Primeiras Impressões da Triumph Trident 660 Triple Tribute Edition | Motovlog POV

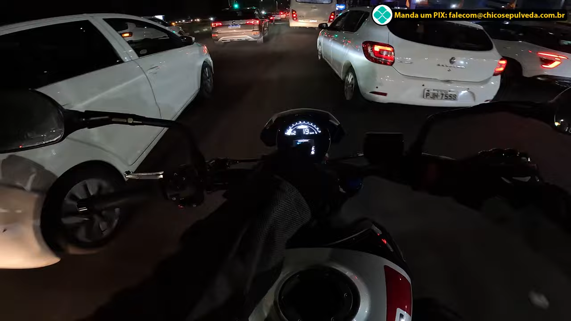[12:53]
E ele ainda faz o consumo instantâneo e bem visível, bem legal mesmo. E logo acima vocês têm o RPM, marcador de combustível está no meio, acima da velocidade. Vocês estão vendo a velocidade aí, 29 km/h. Marcador de combustível está bem em cima, pequenininho, RPM, tudo isso aí. Tem shift light. Ela está programada para modo de amaciamento, que é limitado, né? O shift light ele acende bastante, bem antes.